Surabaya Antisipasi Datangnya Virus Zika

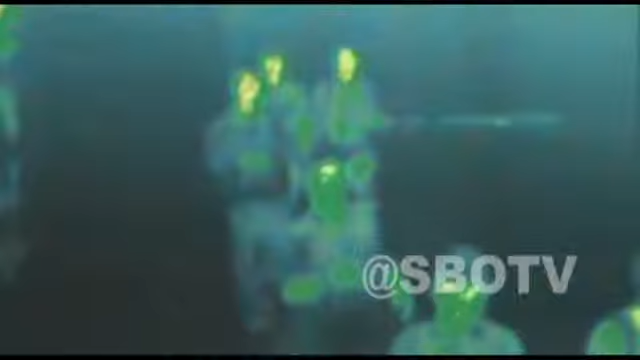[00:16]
Suhu tubuh seluruh penumpang yang telah tiba melalui penerbangan internasional dan terindikasi terinfeksi virus akan langsung bisa ditangkap dengan alat ini.